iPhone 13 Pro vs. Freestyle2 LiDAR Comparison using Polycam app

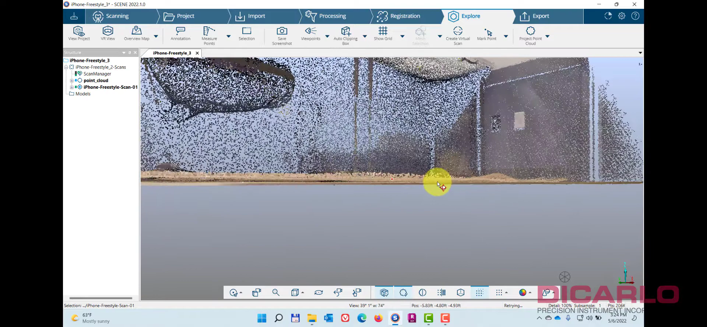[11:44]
cloud to cloud I don't know we'll do high subsampling maximum search distance that's okay we'll adjust this as needed
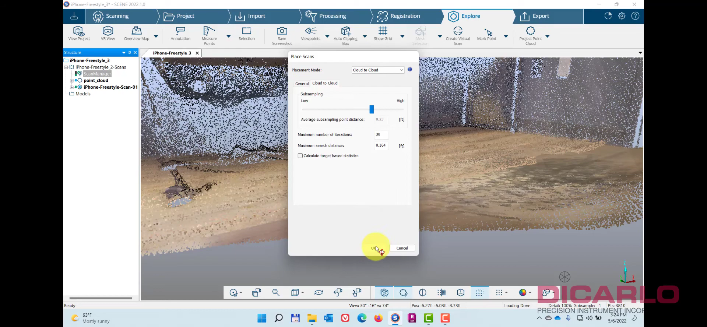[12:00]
let's try it no way first try
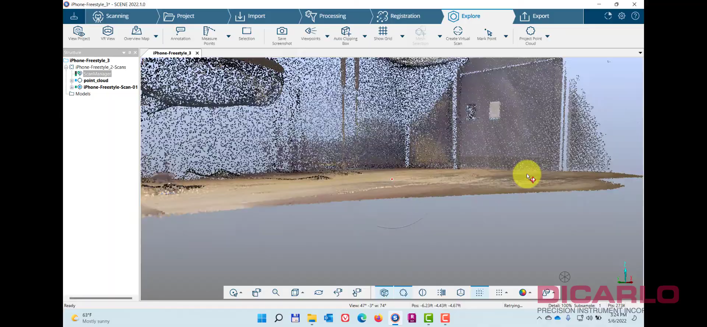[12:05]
okay this is already better
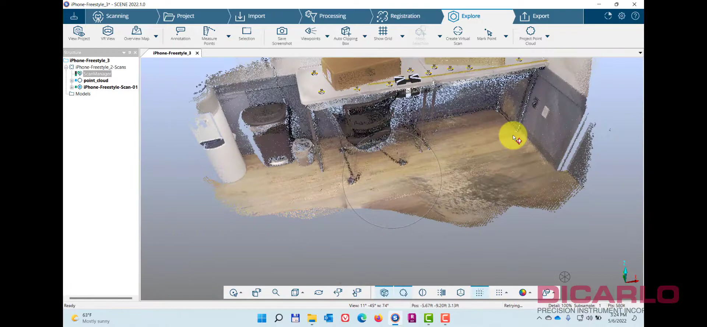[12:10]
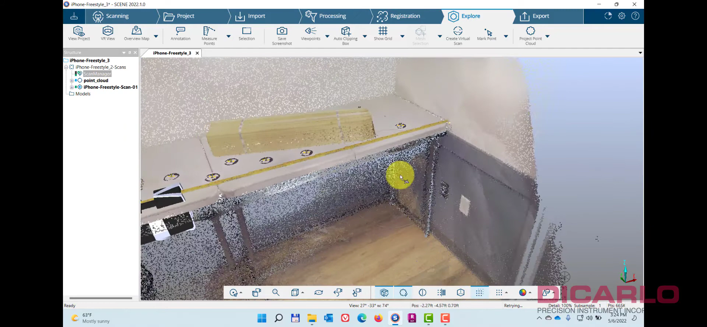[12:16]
better too so let's let's do this for real let's get a clipping box going
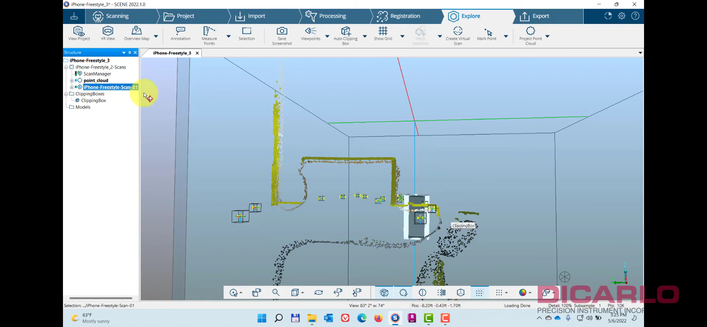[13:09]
but it's not horrible obviously there's a difference between the surfaces
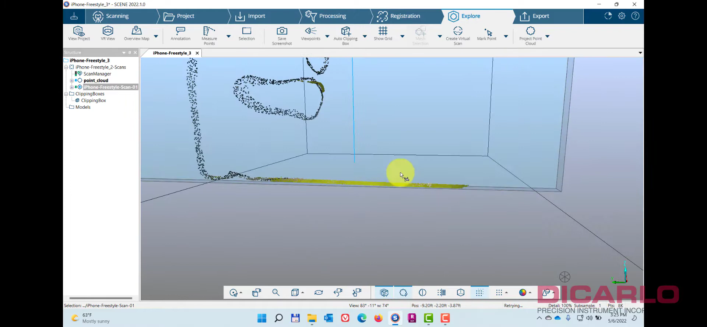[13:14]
you'll notice so come on
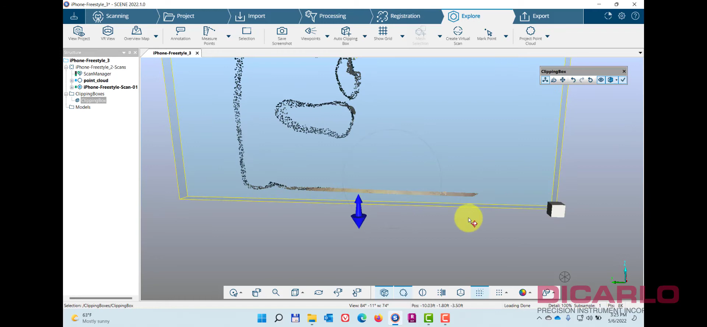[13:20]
but it's not that that big a difference over here especially on a very flat surface
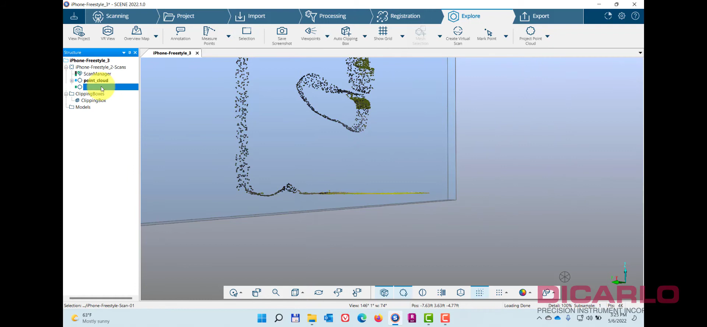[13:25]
now the chair which wasn't ideal definitely looks weird and lumpy
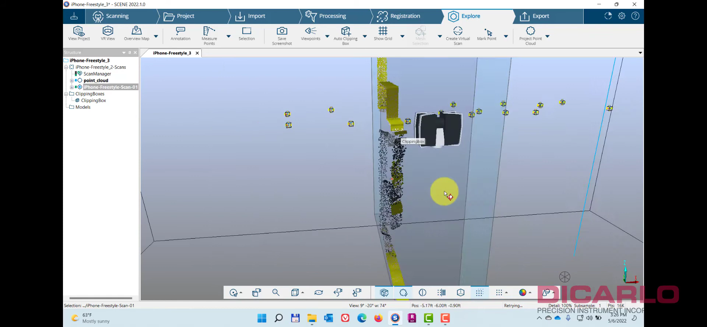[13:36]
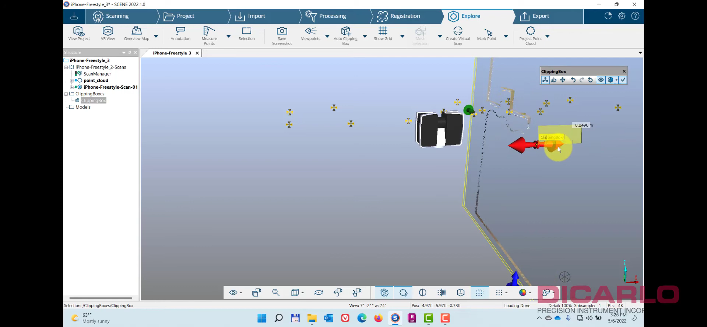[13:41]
but you can see that the cross sections oops too close over here once again you have the point cloud of the actual
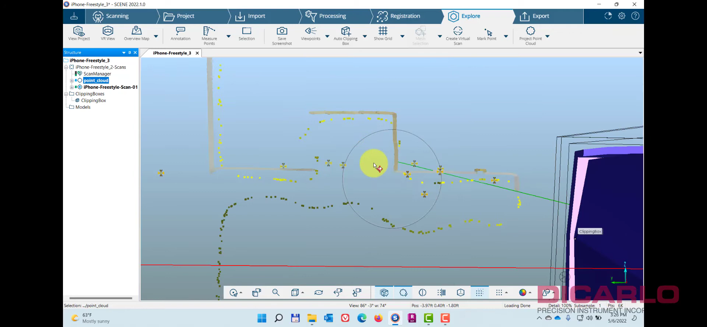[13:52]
iPhone data versus the point cloud
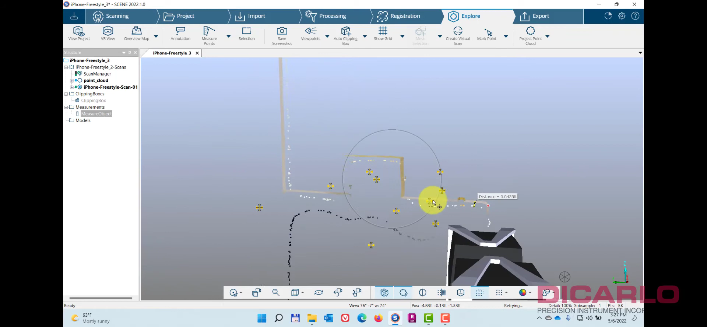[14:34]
it's pretty close let's try this
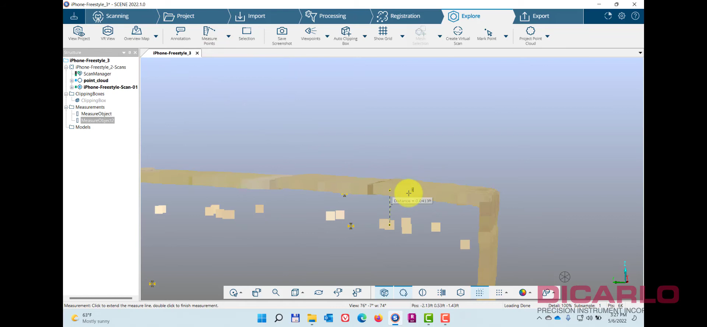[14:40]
let's go from here to here yep about four hundredths of a foot so about a centimeter looseness overall
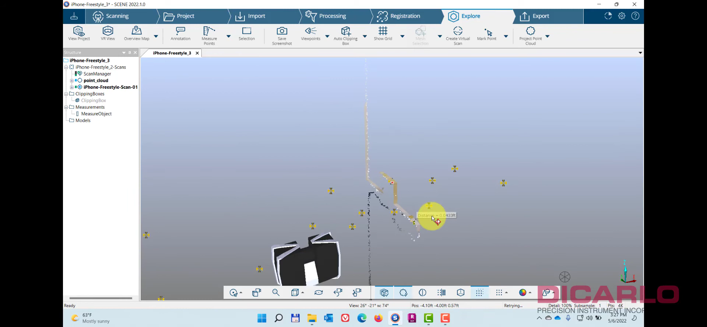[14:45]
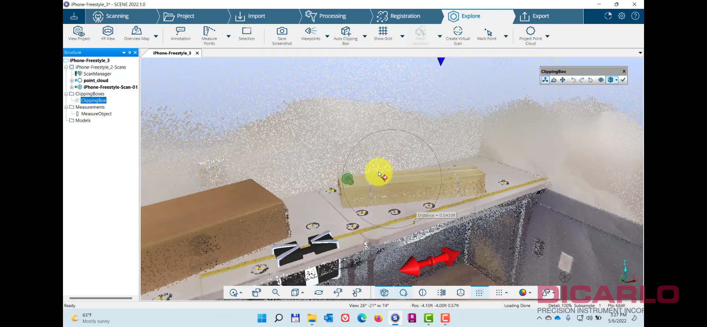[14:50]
that's pretty good now of course that's comparing a data
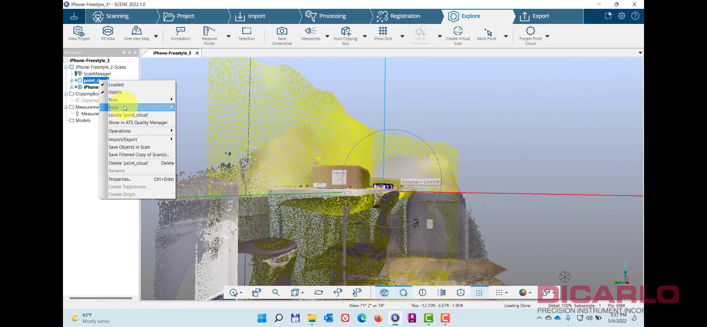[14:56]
set that's this sparse to a data set that is
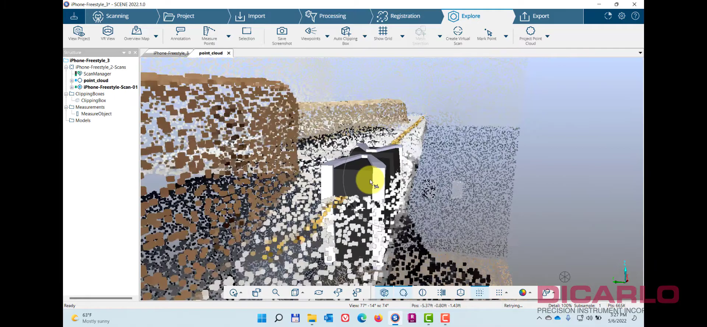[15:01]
incredibly dense you know and it being calculated from
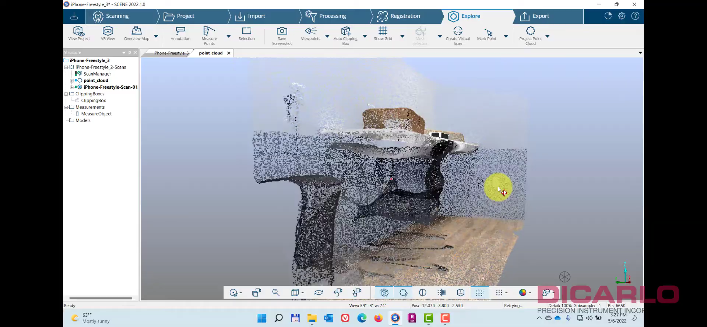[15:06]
a mesh rather than from the actual points so
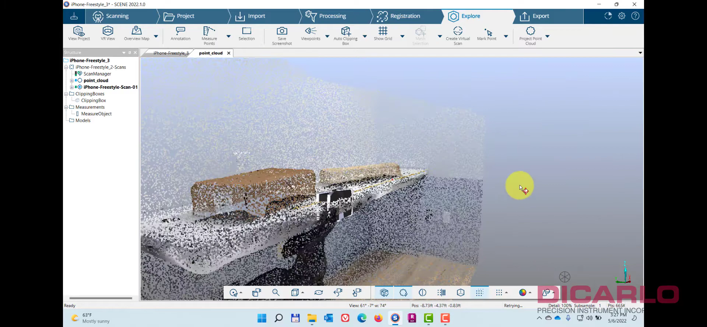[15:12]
at the end of the day it does seem to be working
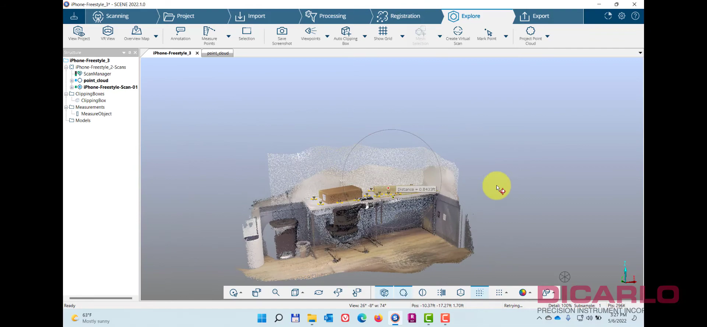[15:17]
it isn't very dense but you could use that phone with that
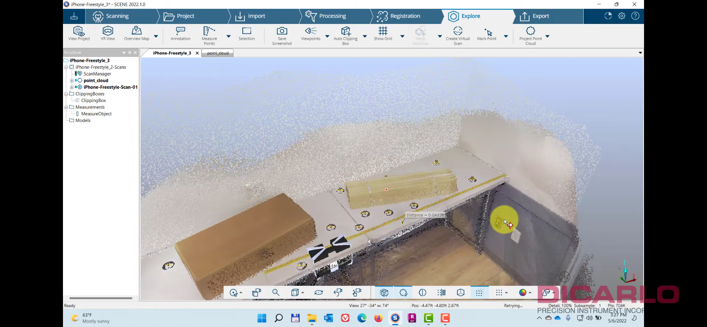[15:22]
polycam app to maybe fill in some information that wasn't there in the first place